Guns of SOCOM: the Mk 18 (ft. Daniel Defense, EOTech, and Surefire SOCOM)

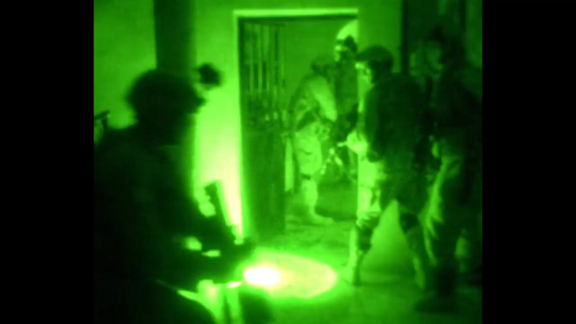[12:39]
So although that will generate no light visible to the human eye, it provides ample illumination with night vision use.